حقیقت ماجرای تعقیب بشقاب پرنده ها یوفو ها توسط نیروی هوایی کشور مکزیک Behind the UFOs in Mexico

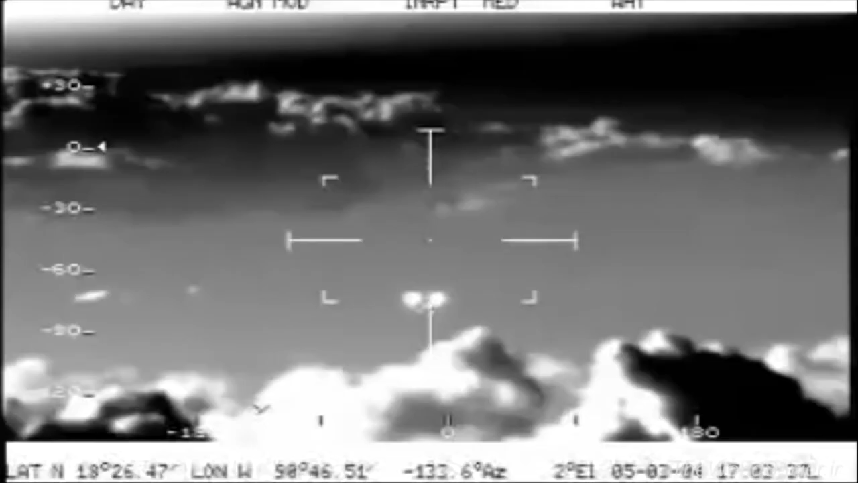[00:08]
A las 7, a la misma altura Hay unas nubes ahí, se ve, de verdad Pero,
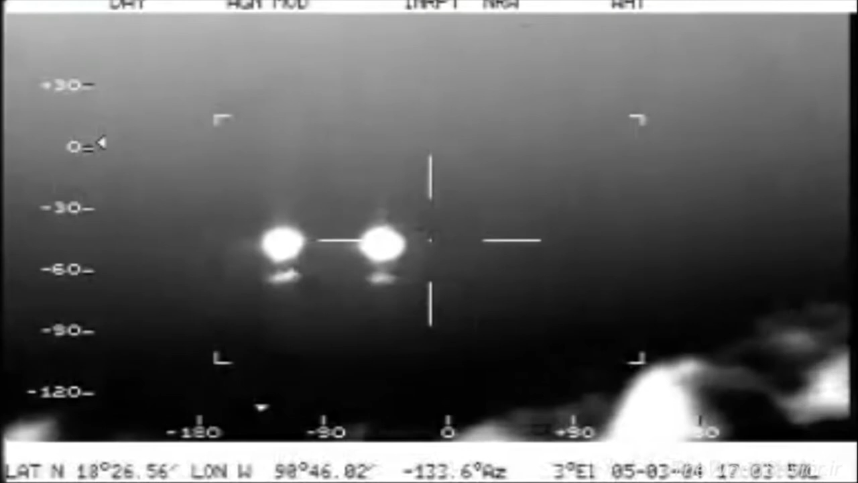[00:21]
a ver, busquen eso que viene atrás de nosotros Ve como se ve, se ve como en dos faros Viene como a las 7, 8 de la posición Lo raro es que trae una punta adelante Un puntito adelante A ver, a ver, ¿qué tenemos? Nada, señor A ver, permítame, déjale, busco 5 metros Comandante, ¿qué es eso? ¿Qué distancia más o menos lo tenía este? Oye, a ver, abusados, es como... Ahí van más Van más, siguen más atrás
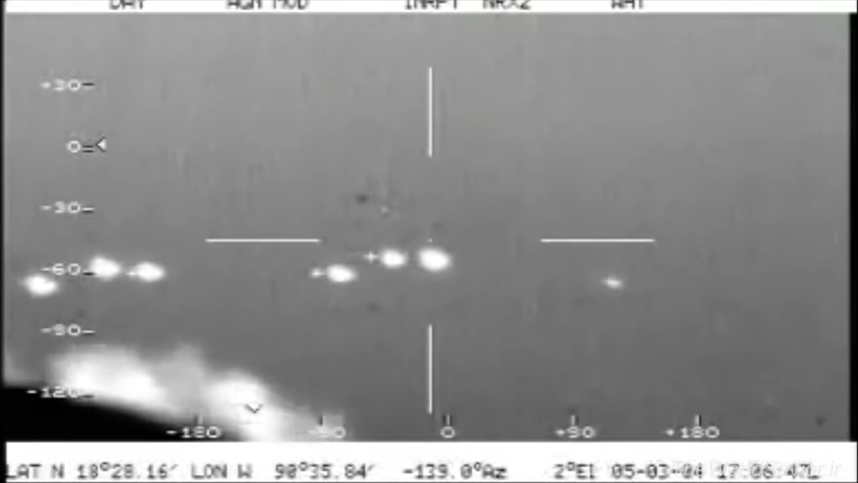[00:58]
Son 10, 11 objetos Son muchos objetos Afirmativo Aquí van Va, uno Uno Y ahí van los atrás Siguientes ¿Qué es eso?
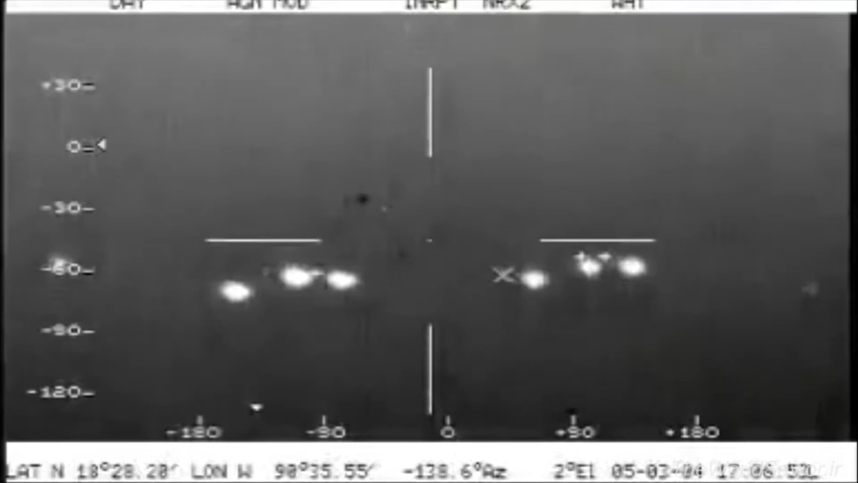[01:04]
Dios mío Se anda correteando ¿Qué es eso? A ver, trato de enfocar Máximo, el máximo Máximo Ok, no dejes que los dejes atrás Sigue, sigue, sigue Ok Van Sigue ese, no los dejes, este...
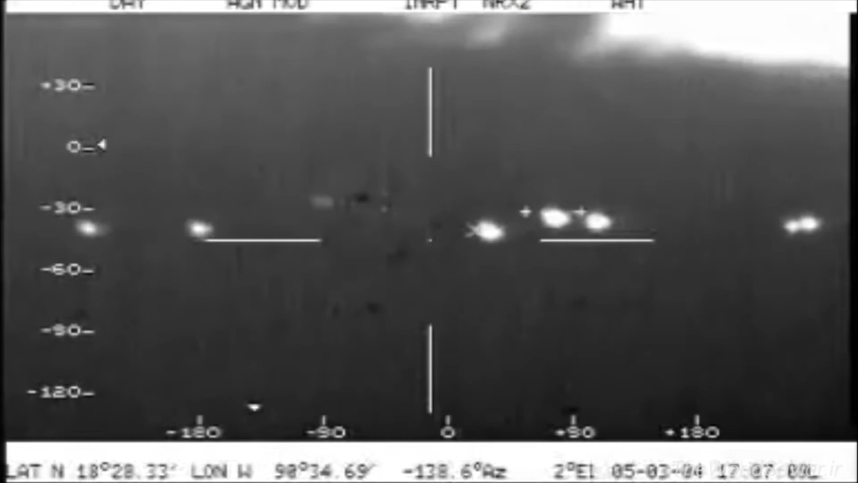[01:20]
Van todos, van aproximadamente a los 10 Ya lo vio Ya lo vio Y van pasando
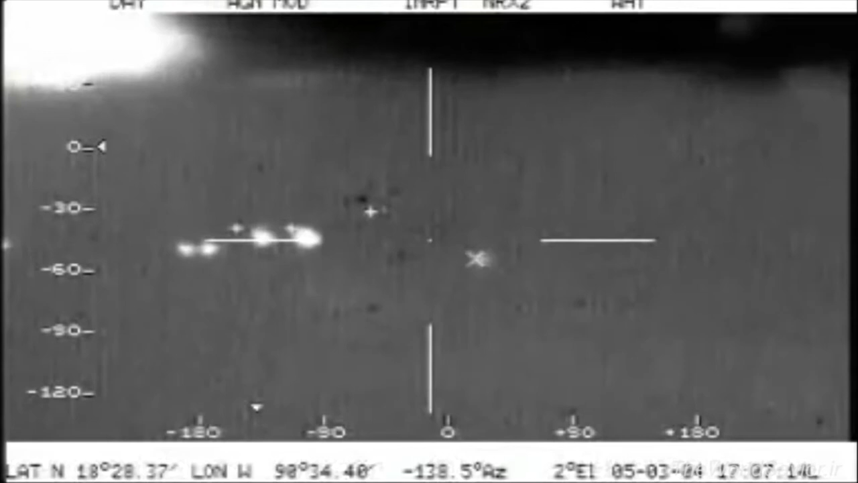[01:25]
No, no, no, no, los dejes
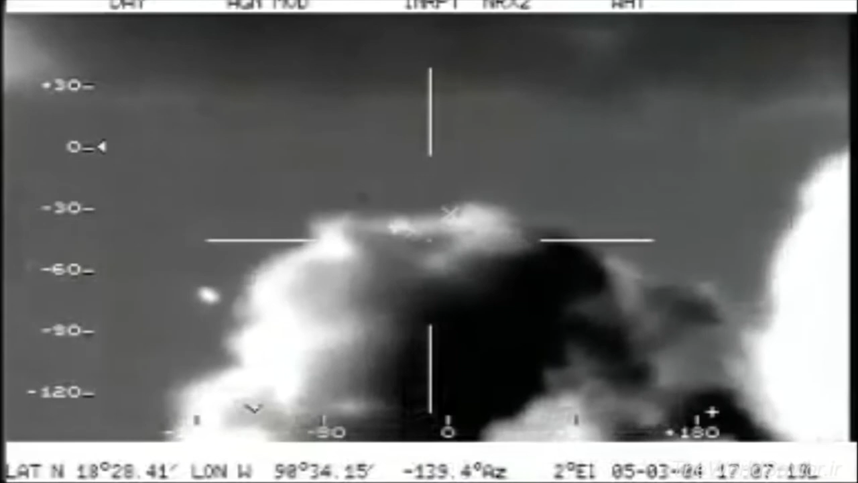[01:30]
Ahí van Ahí van 3, 4, 5, 6 Son 6 Abajo, arriba, arriba En medio, ahí van Ahí van a ir 1,
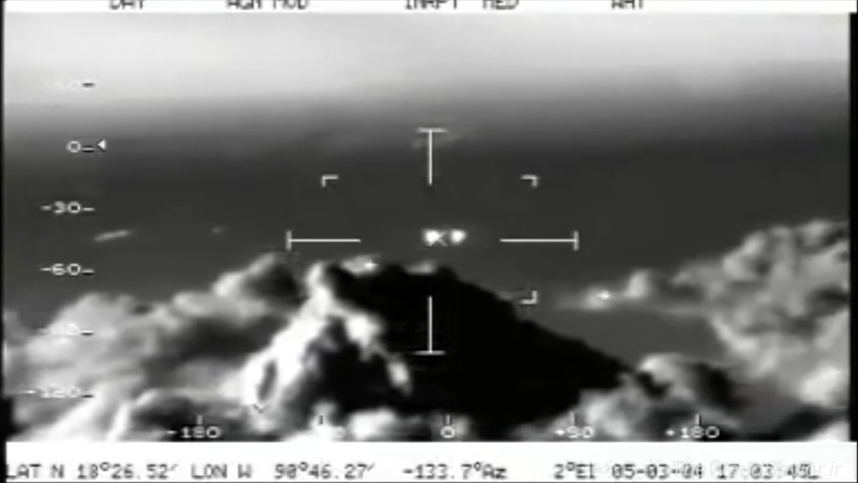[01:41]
2, 3, 4, 5 A la misma altura ¿Qué barbaridad es? Ahí se van a ver bien
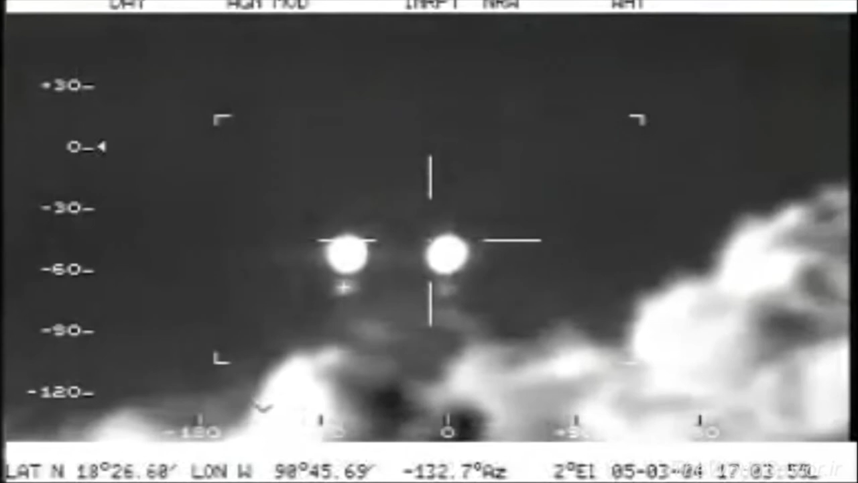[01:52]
Y van a una velocidad, pero... 1, 2, 3, 4, 5, 6, 7, 8 en la pantalla Síguelo, no los cierras
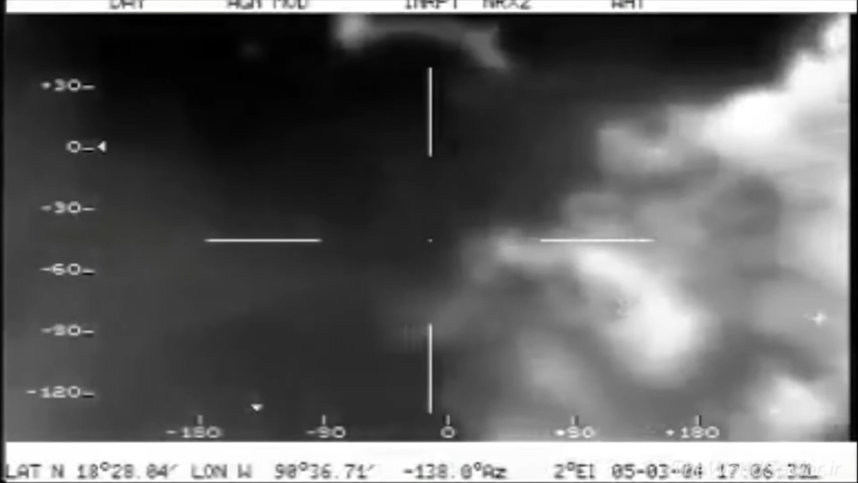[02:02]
¿Están a la misma altura, este, Tellez?
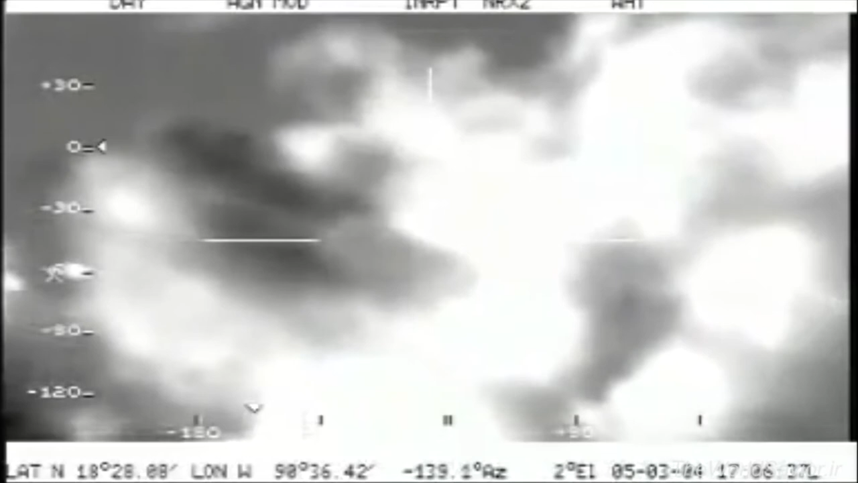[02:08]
Afirmativo Poquito Arriba Arriba 8, 9, 10,
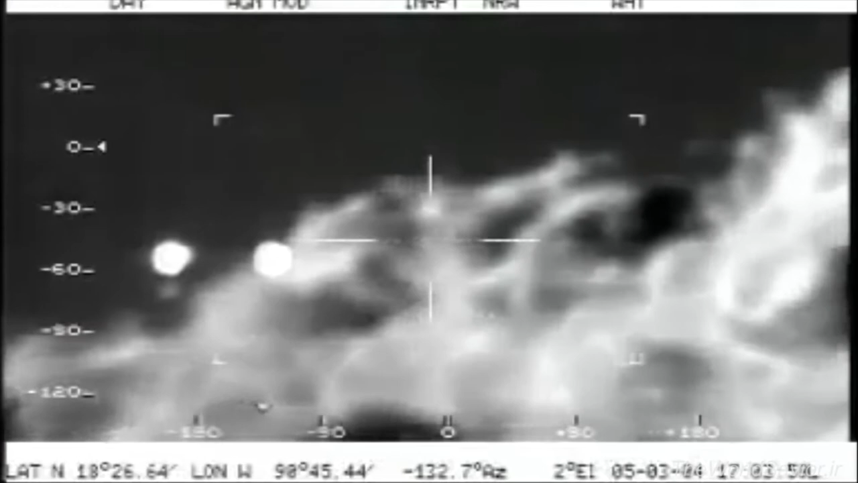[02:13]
11 Contando toda la cola 2, 4, 6 8, 10, 11 Ok, no sabemos que estamos viendo Son unos objetos nada más luminosos Que vienen A
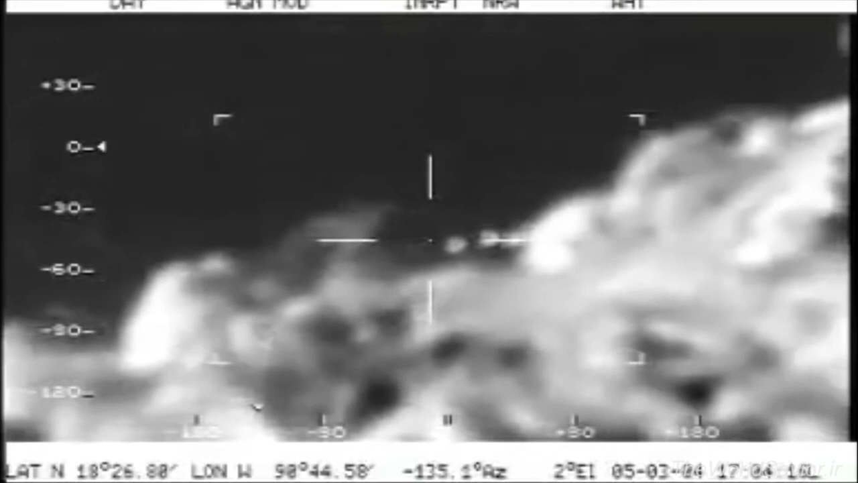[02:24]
la misma altura que nosotros Y nosotros no podemos saber Qué distancia ¿Por qué nos vienen siguiendo?